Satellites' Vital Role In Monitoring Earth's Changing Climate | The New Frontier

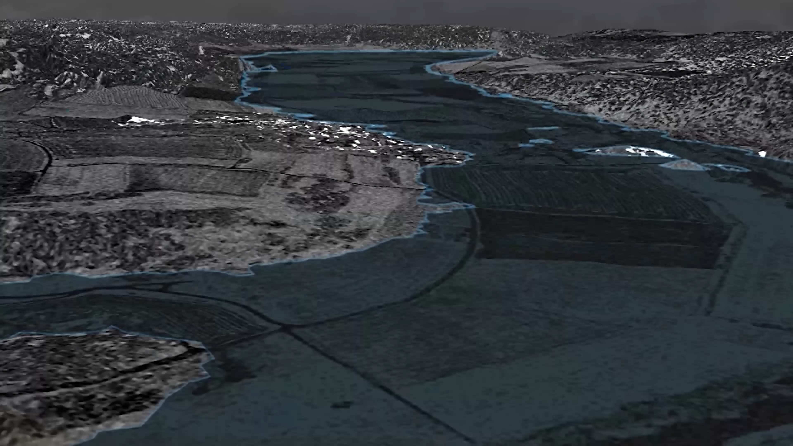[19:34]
Sentinel-1A is the first of a two-satellite mission that will scan land and oceans using advanced radar to deliver imagery, regardless of weather.